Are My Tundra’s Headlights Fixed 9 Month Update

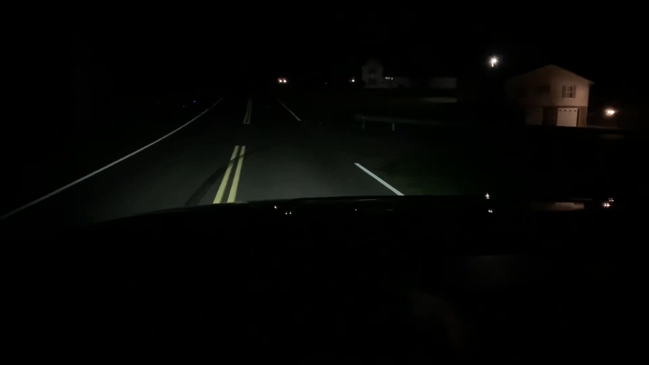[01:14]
I mean, this is the first time I've drove my truck with my lights and it just went off. I turned my blinker on, nothing. They don't come back on. This is actually me turning right instead of left. Now when I flip it on constant mode, look, my headlights came back on. That right there proves there's something wrong with my truck and I just got it on camera. So it happened as soon as I got it back from the dealership and they didn't do it and y'all didn't do anything to it. But I wanted to show you, it just happened.